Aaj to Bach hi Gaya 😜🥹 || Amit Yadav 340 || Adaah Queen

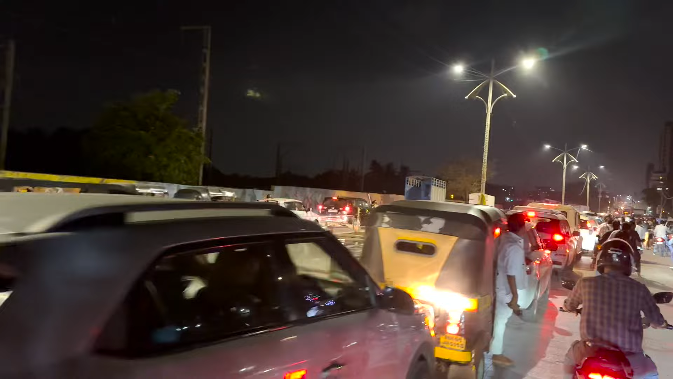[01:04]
करेंगे गाइज मुम्रा में इतना ट्राफिक है तो
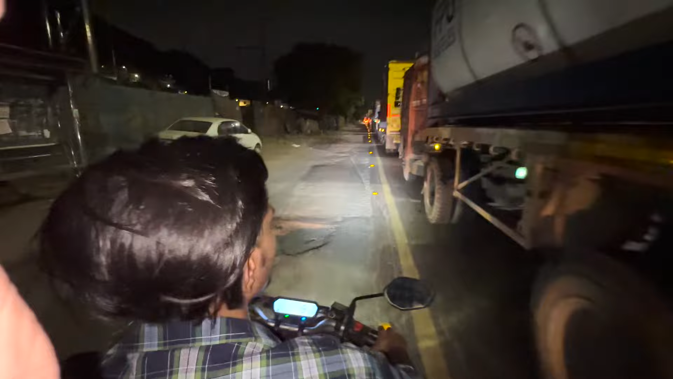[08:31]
गाड़ी पार्किंग में लगा है एक्दम साइलेंट गाड़ी का इंजन भी और इतना ट्राफिक है और यह जो भी आवो जाता रहेगा वो साइड का रहा है वो साइड पूरा क्लियर है
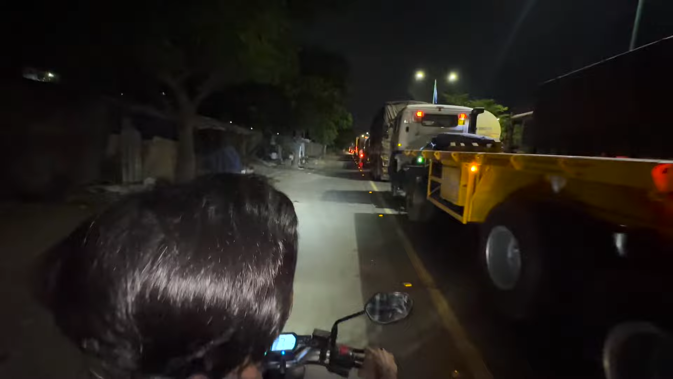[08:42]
पार्किंग में खड़ी गाड़ी अच्छा हुआ यह साइड गाड़ी खड़ी
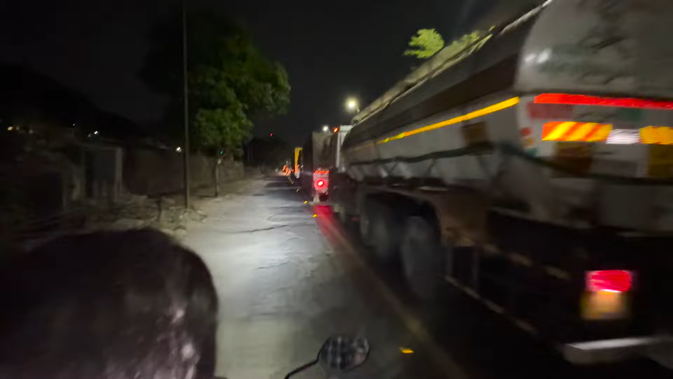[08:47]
नहीं है तो हम लोग तो पीछे ही पास जाते हैं तर आके खड़ी है इधर से लिकल जाएगी क्या बाइक में को साइस में लग रहा है कि लिकल जाएगी